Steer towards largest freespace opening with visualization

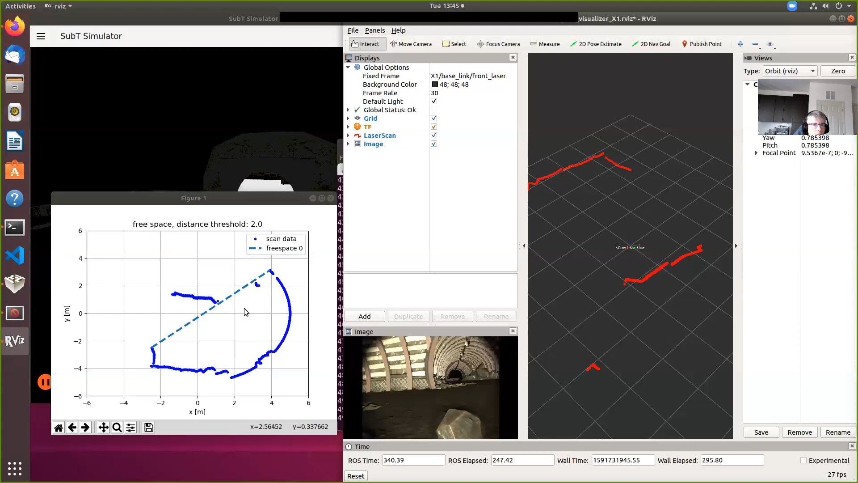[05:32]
Yeah, looks like we're stuck now. All right. So now you know how to run the free space visualization tool. It's out in the repository.